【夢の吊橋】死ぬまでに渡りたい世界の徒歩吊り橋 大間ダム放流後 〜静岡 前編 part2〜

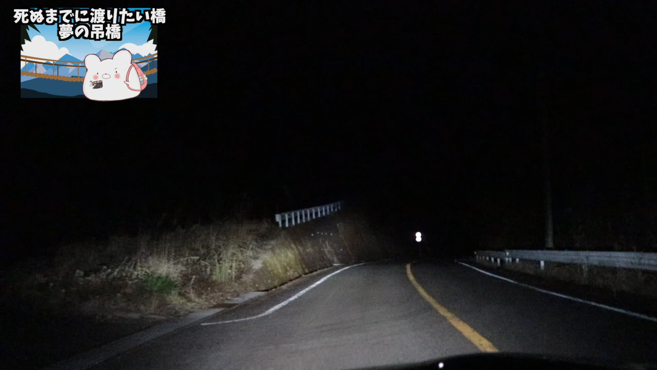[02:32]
あー残りー3キロですねーこれ帰りーねーこの道通りたくないなー景色がいいからー